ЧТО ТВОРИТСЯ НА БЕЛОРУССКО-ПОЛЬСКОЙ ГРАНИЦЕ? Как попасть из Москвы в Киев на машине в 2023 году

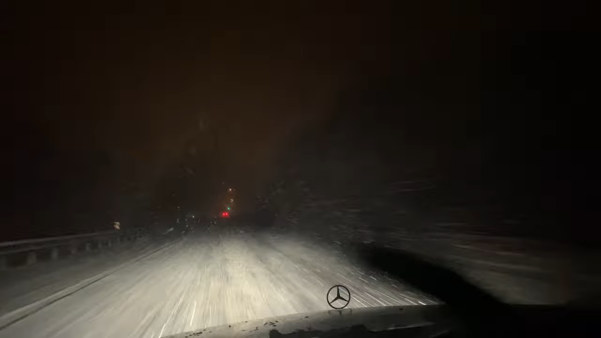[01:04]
А точнее, пока ещё до Смоленска даже не доехали. Только что снимала, но хочу снять ещё раз, потому что снег ещё больше усилился. Теперь вообще невозможно. Ничего не видно. Едем в снежной буре.
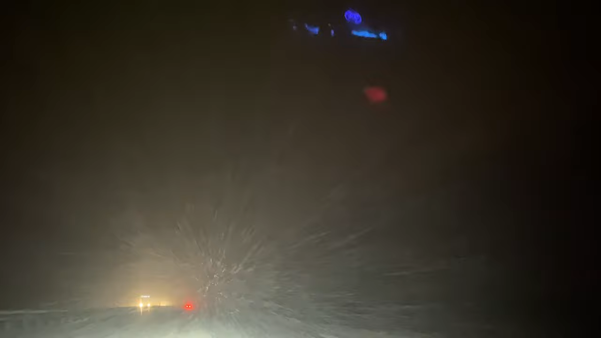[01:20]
Как раз канун Нового Года. Снег. Всё супер. Просто супер красиво вокруг.
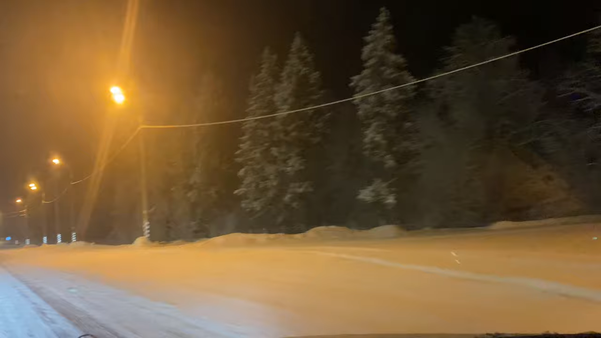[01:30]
Все деревья украшены снегом. Дорога нечищенная. По дороге уже увидели одного фуриста, который завалился в кювет. Красота. Ну что, вот еду.
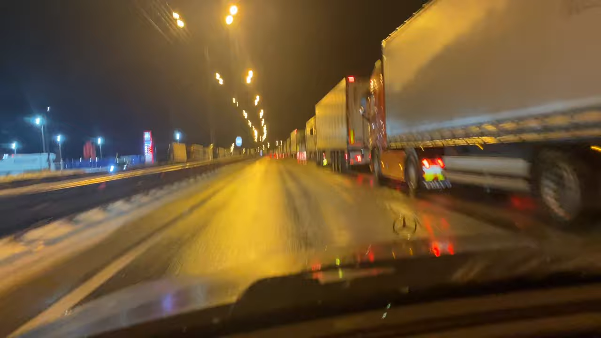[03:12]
Подъезжаем к границе России и Белоруссии. Здесь стоит огромная очередь из фур. Сейчас посмотрим, будут ли проверять в минях. Вон там впереди уже товарищи. Какие-то ходят, проверяют. Так, ну, проверили стандартные документы.
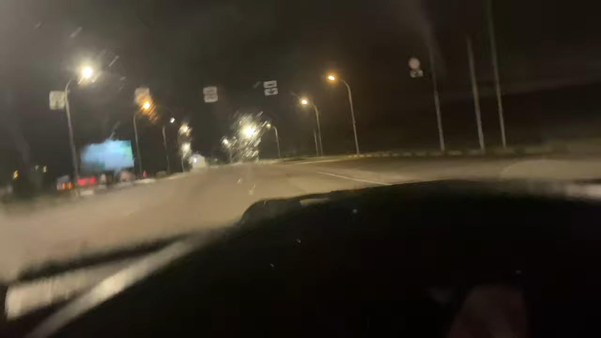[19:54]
В общем, вот так как-то выглядит этот пункт пропуска. Время 5.56. Они решили просто, чтобы здесь не делать столкотворение безумное, сделать теперь электронную очередь. Платную. Потому что летом такого не было. Здесь все было заполнено людьми. А теперь все пусто, спокойно. Может быть, это и к лучшему.
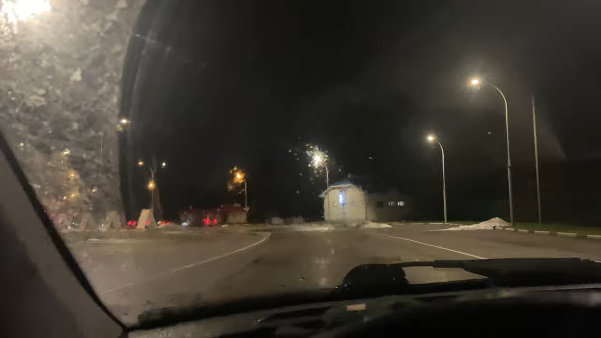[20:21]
Все-таки там в очереди, когда стоишь, ты хоть можешь в магазин съездить, если кто-то займет за тобой очередь, то в магазин съездить, купить элементарно продуктов себе, воды. Потому что это все здесь было сделать невозможно.